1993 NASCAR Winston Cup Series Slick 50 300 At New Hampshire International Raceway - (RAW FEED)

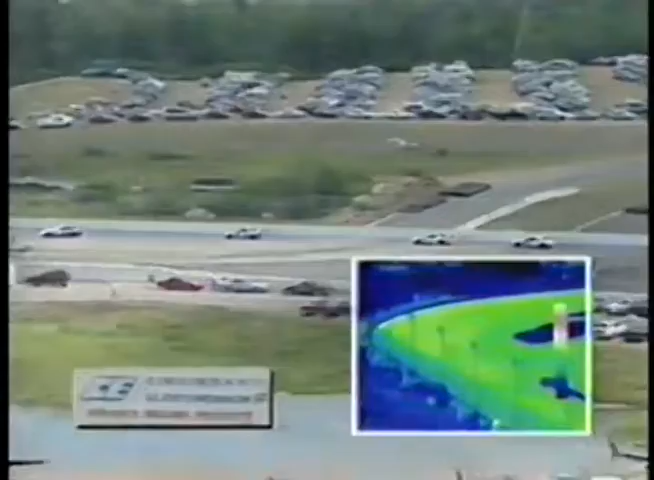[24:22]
We'll have some other interesting pictures from this camera as we go throughout the day. That the white end of the scale way at the top is about 270 degrees Fahrenheit.
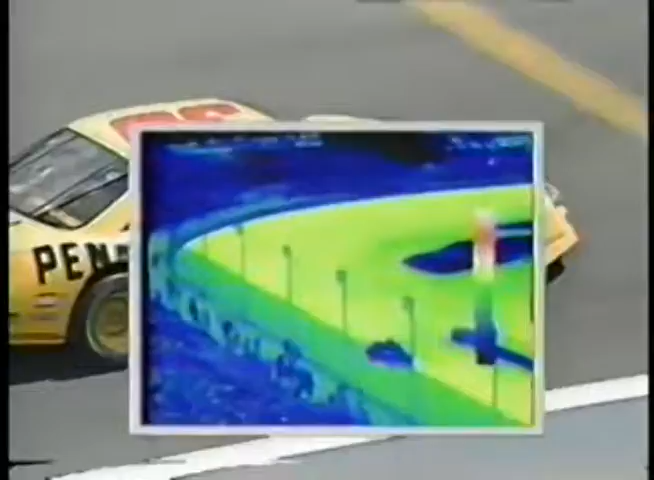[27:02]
Okay, let's adjust our sets again. I think that's the fire truck parked there in turn number four. Now let's show you what happened. There's Jerry O'Neill coming off the wall with Mike Waltrip coming behind him, yellow car.
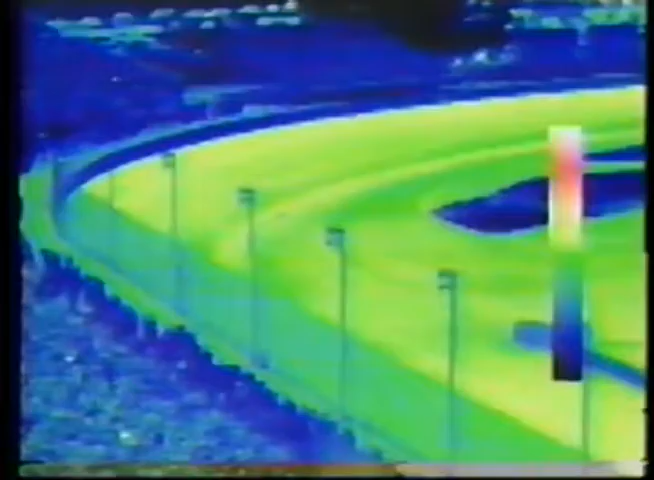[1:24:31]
Look, you can see the tire marks that go down and go away. Sam? Watch this car come by. Watch the tire mark. Oh, that didn't do it hard enough. Crash your gas. Yeah, but the groove itself, you can see how yellow it is. It's hotter than anywhere else.
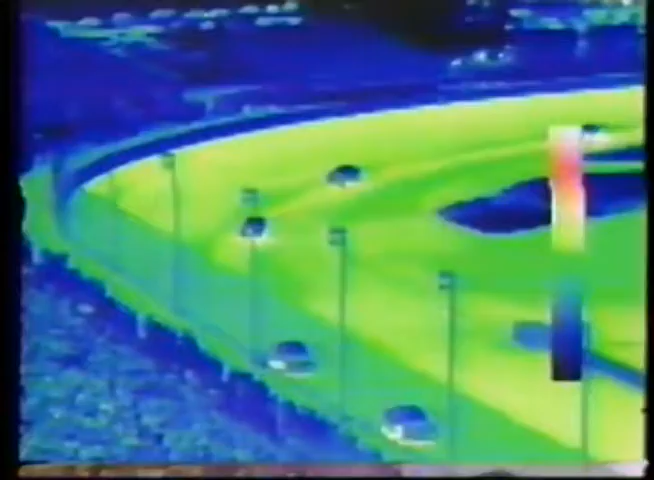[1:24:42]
Hello, do not adjust your set. Okay.
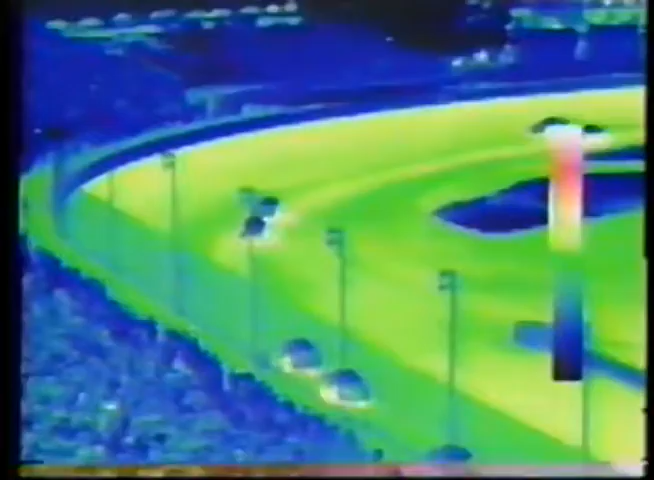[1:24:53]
Okay. The good one coming up is going to be Jarrett Wallace Allison. Boy, you're right about that. They're catching Jeff Gordon out of the curve.